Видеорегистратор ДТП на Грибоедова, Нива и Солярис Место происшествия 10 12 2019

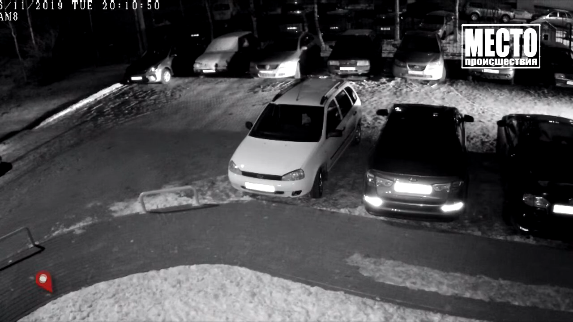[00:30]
На улице Грибоедова, у дома номер 60, водитель Нивы во дворе пытался разъехаться с автомобилем скорой помощи. Но не рассчитал маневры, на повороте зацепил припаркованный Hyundai Solaris.
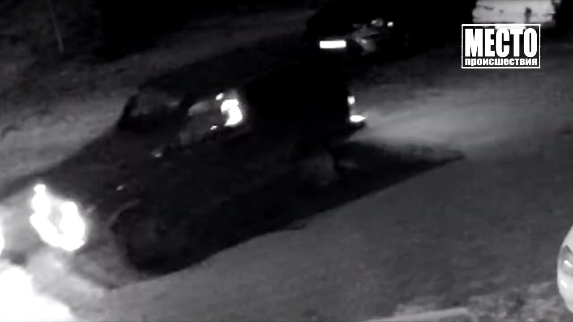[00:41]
На повторе видно, что у иномарки сработала сигнализация.
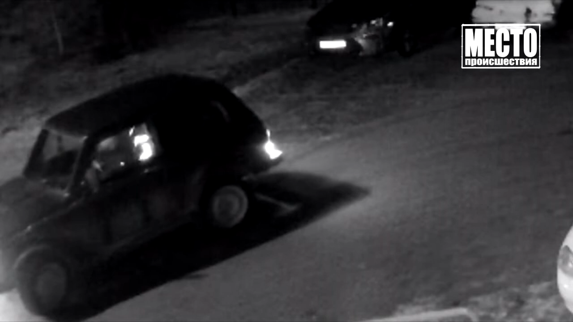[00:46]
После столкновения водитель сделал вид, что ничего не произошло. Развернулся и припарковался в другом месте.
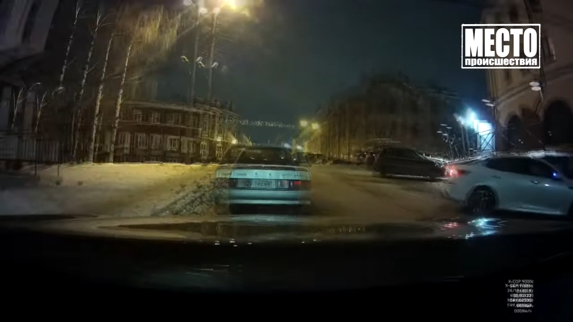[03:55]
Затем его поймали сотрудники Росгвардии и активисты ночного патруля, когда он под мухой совершил ДТП у клуба на улице Спаской,
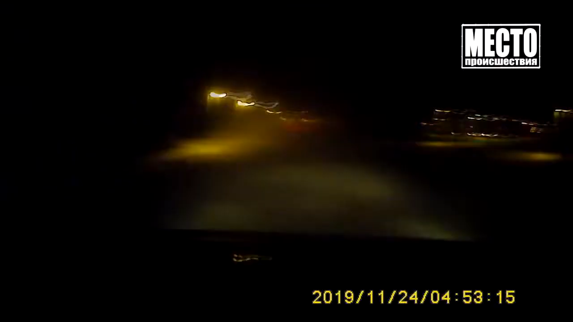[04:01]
а потом протаранил ограждение Гагаринского парка и пытался убежать.